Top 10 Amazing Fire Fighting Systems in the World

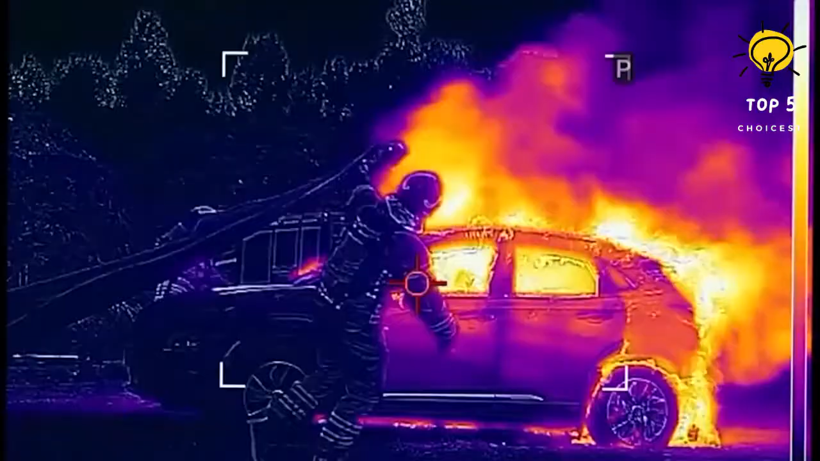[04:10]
this fire blanket adeptly contains flames, smoke, and toxic fumes,